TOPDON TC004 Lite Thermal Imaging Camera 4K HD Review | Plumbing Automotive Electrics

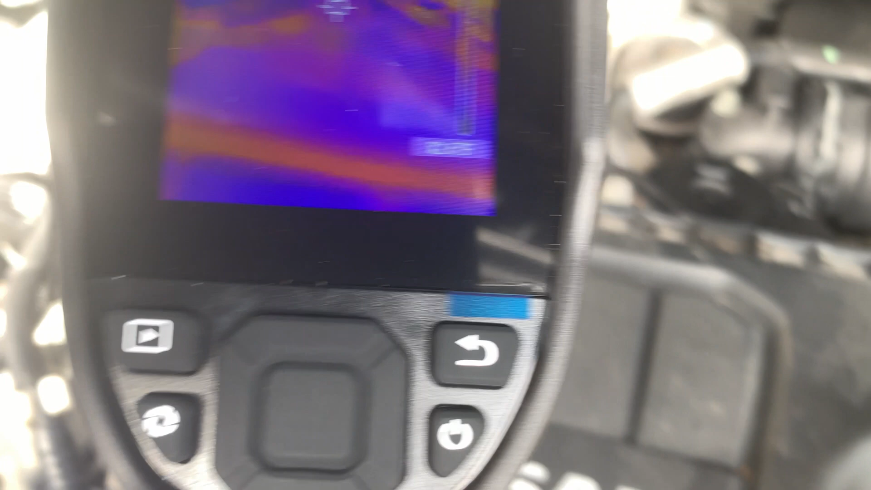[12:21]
register with a heat source or what you're pointing it at um you know if i
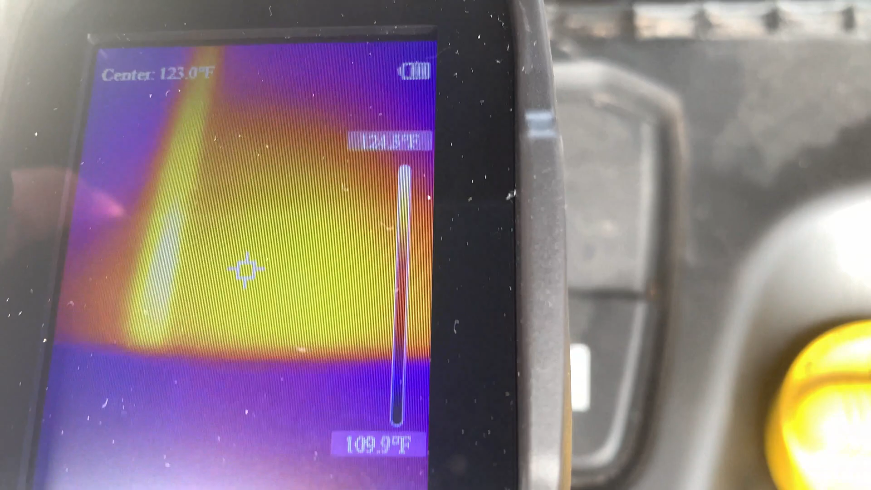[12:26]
On screen: spot 123.0°F, scale top 124.5°F, scale bottom 109.9°F
over here the top of the engine is definitely hot so um yeah very handy to look
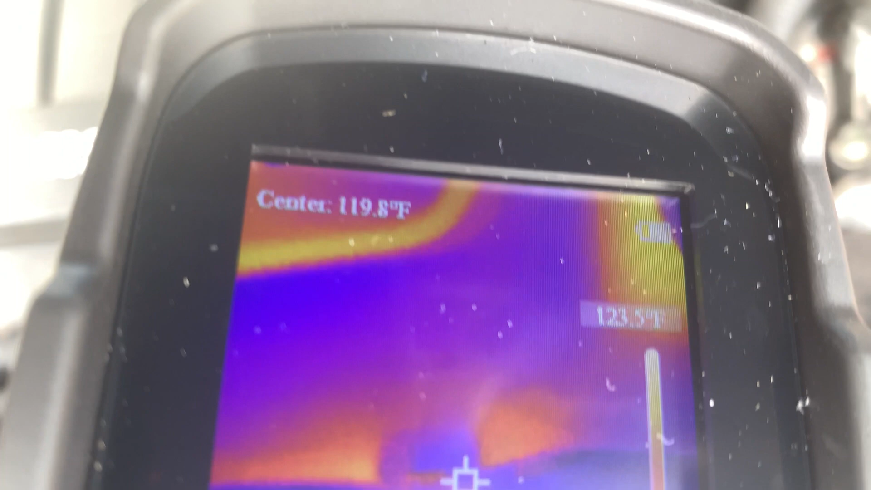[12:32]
at um i mean you could use this as comparatively with the diagnostics machine
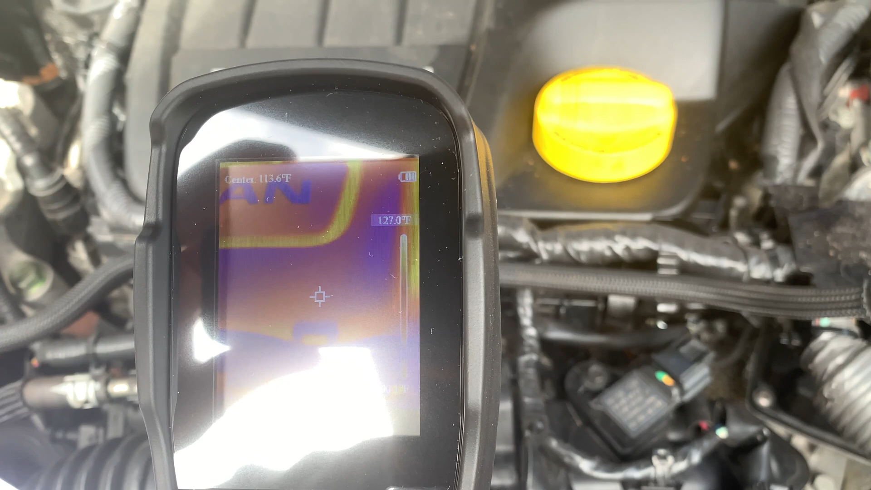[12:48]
On screen: scale top 127.0°F
but yeah all in all a really good piece of kit and i've had it on for a few minutes now and the battery hasn't moved so
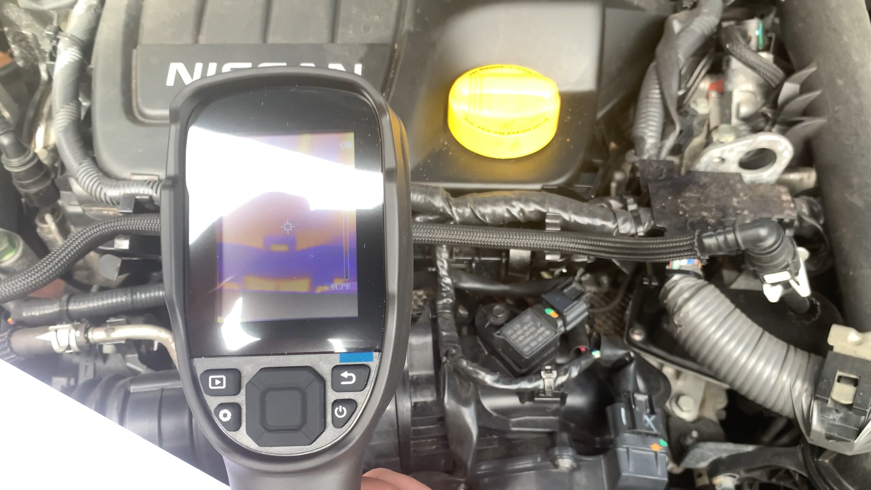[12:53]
i'm guessing the 15 hour battery life is is true to its word
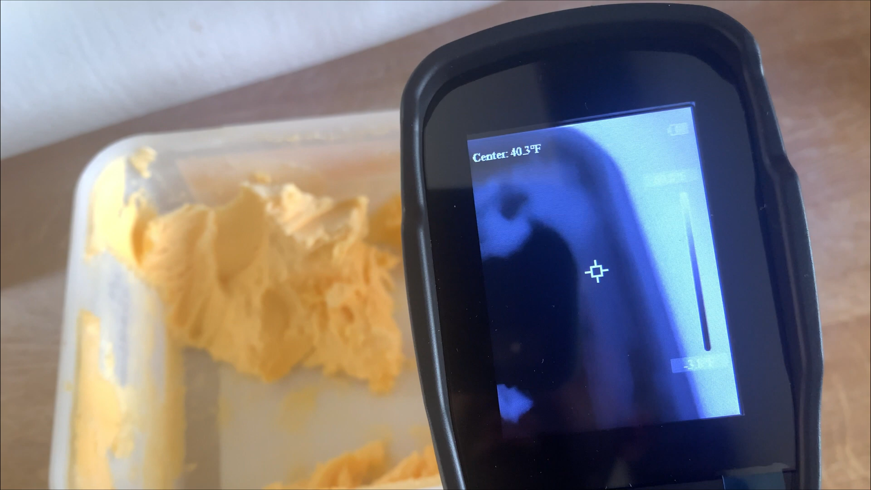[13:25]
you can see the work surface is you know an average temperature 60
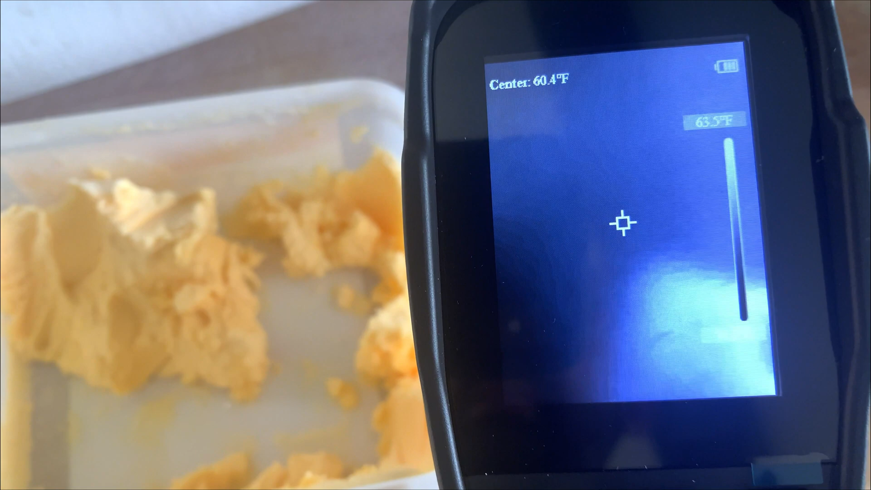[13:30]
fahrenheit and if i wave that onto the ice cream um i'll click it so it's
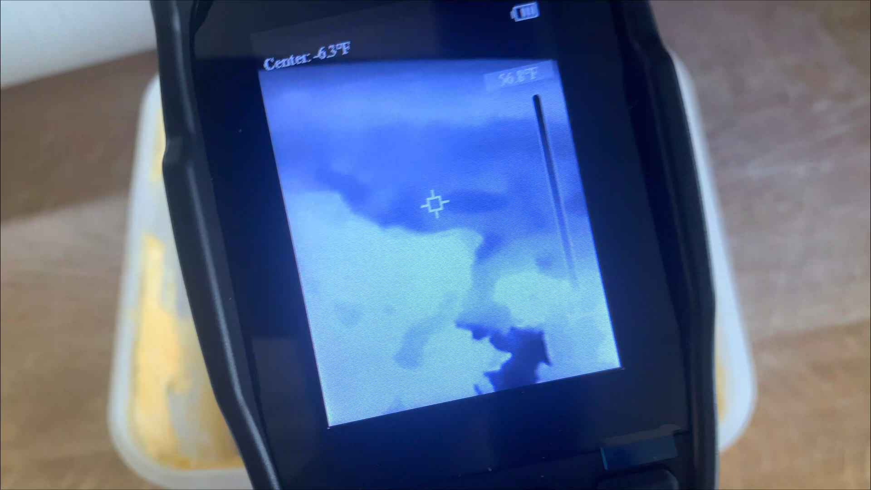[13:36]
on one of the color screens so you get a better indication there we go there's probably a bit clearer
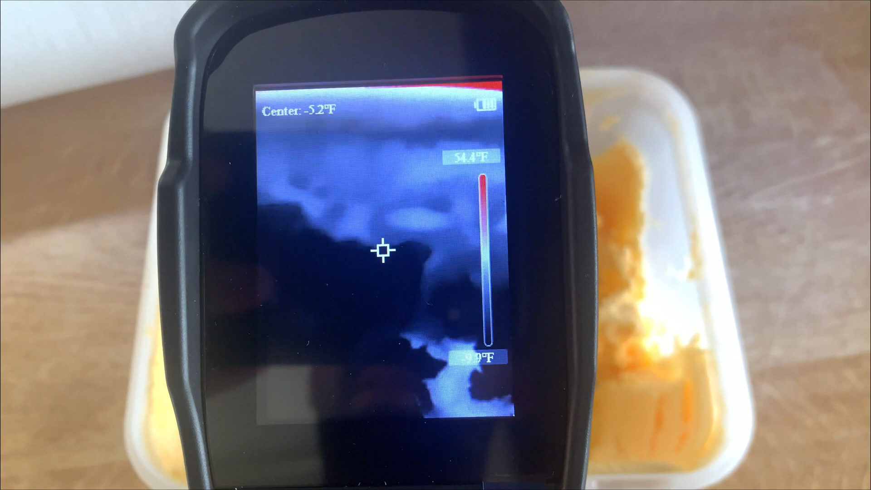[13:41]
On screen: spot -5.2°F, scale top 54.4°F
so i'll note the ice cream you can see it's dropping off as it measures
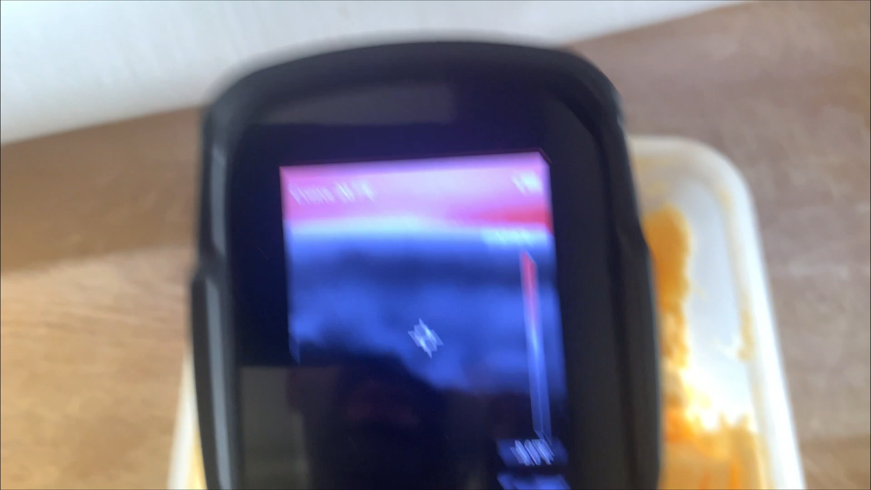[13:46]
uh there we go go there
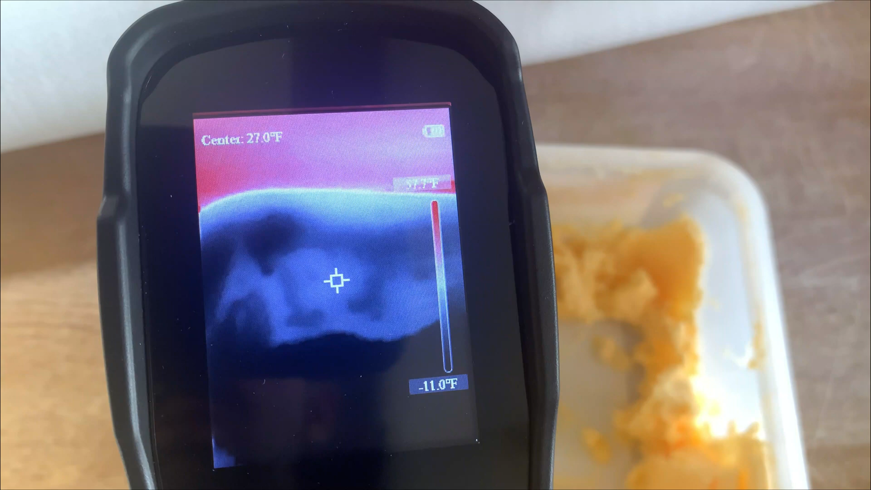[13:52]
On screen: scale bottom -11.0°F
so if we hold that
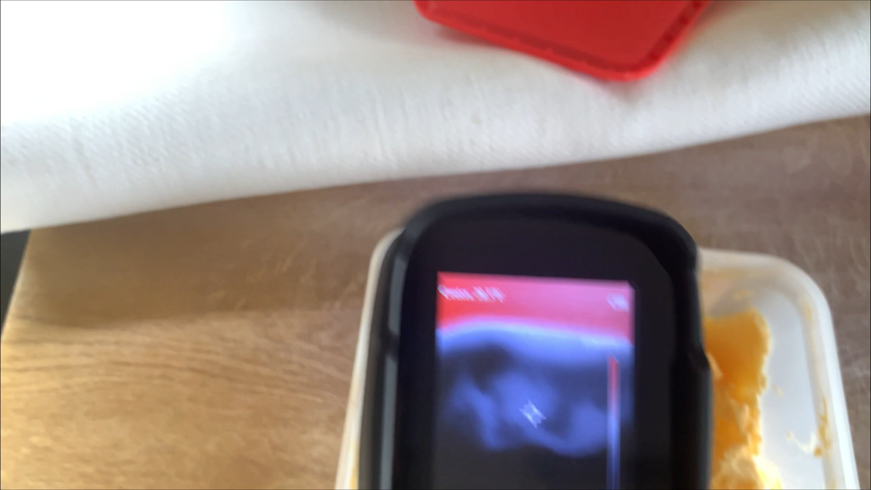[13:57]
we're in the area of the ice cream just there